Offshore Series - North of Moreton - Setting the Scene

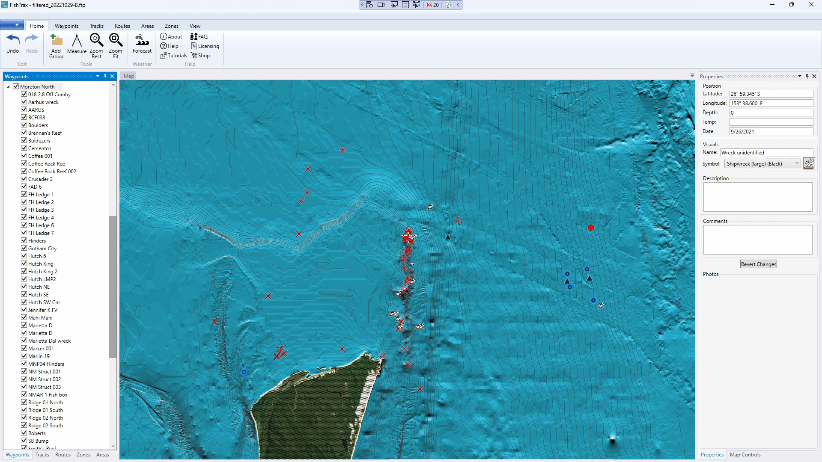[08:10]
I'm just flashing the marks up that we're going to talk about just to give you an idea of how they sit along these bottom contours. The other thing to notice is how much bottom contour is away from the marks.
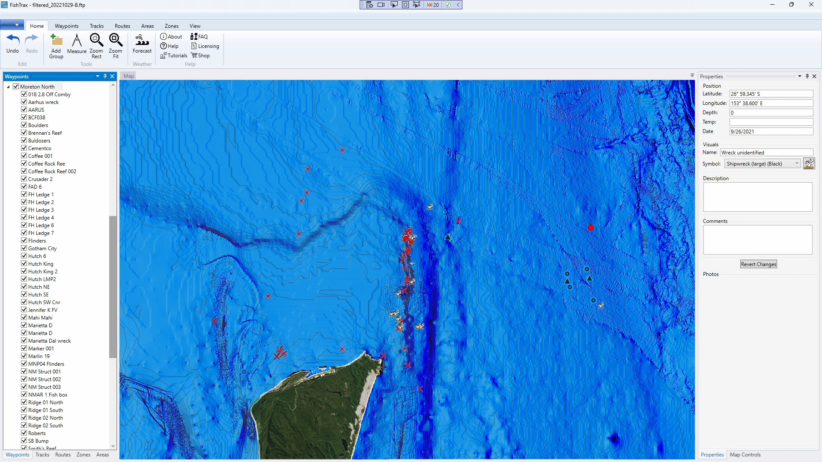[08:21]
There's plenty of scope to find your own new marks. As always the different colours used to show the bottom and the bathymetry maps highlights different things to me.
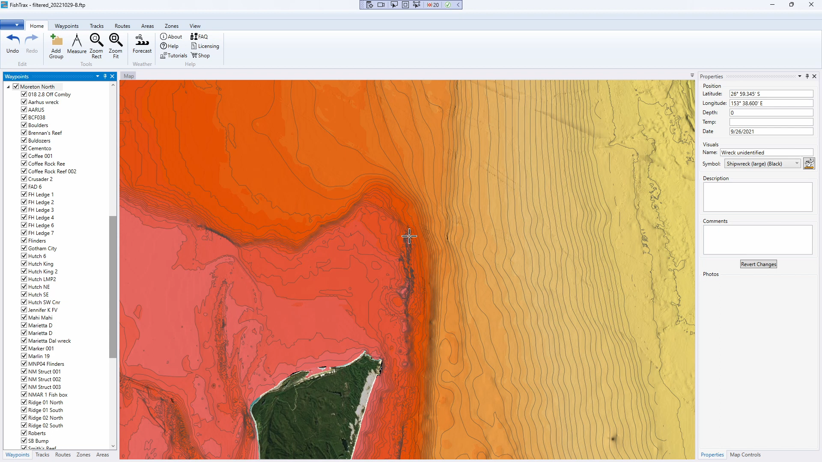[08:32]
So I like to go through all the available colours just so I get a full understanding of what to expect out there. It's really good for helping to find new ground and cutting down on the time and fuel used to motor around out there trying to find it on your sounder. This at least gives you an area to look in and then once you get out there you've got a much smaller area to search.
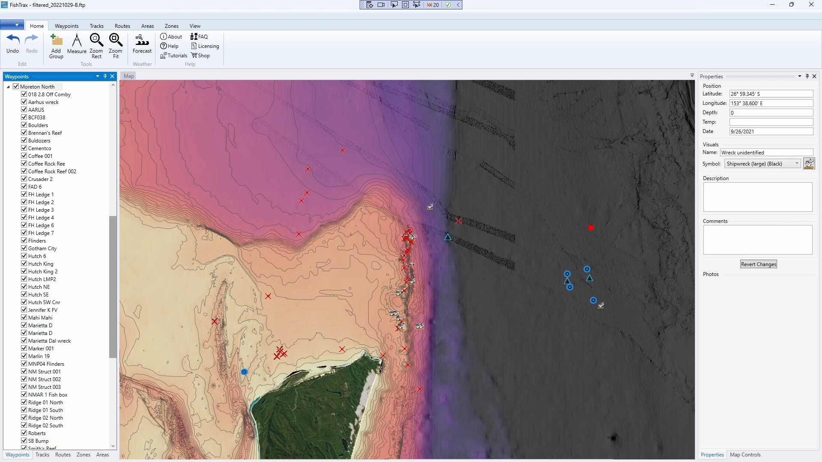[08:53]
And now we'll have a look at some of the reef areas that have been surveyed out here. A lot of these don't have any marks on them so they're potential new ground. You've just got to explore it and find out what's down there on your sounder. But as I said it's definitely surveyed reef in these areas. If you're not looking at this on a computer you might need to zoom in a little bit on your phone because some of these marks are fairly small.